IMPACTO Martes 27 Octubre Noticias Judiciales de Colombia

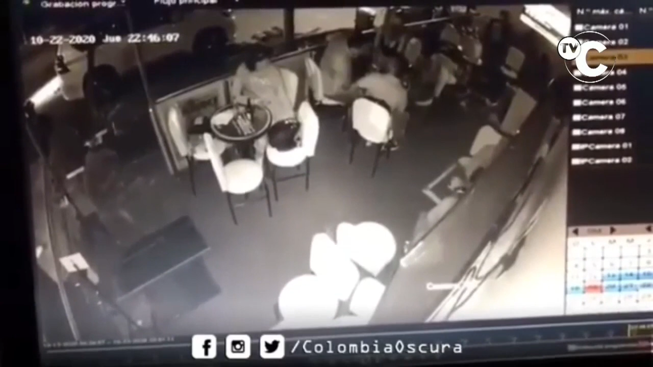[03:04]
En Medellín, en cámaras de seguridad, quedó registrada la balacera en el interior de un bar ayer, o del bar llamado ayer, ubicado en la avenida Nutibara frente a la Universidad Pontificia Bolivariana. Sujetos ingresaron al lugar y abren fuego contra un grupo de personas que reaccionaron y sacaron en fuga a los delincuentes.
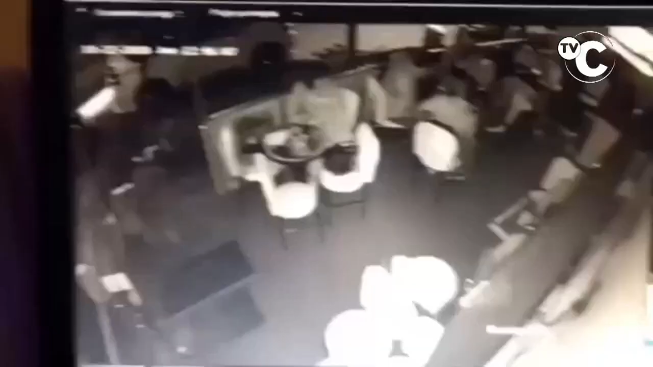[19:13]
¿Cómo fue eso? Vea usted. Aquí entran los ratas, ¿cierto? Fue grabado gracias a que las cámaras de seguridad alarman al SET, que las instalan en puntos estratégicos.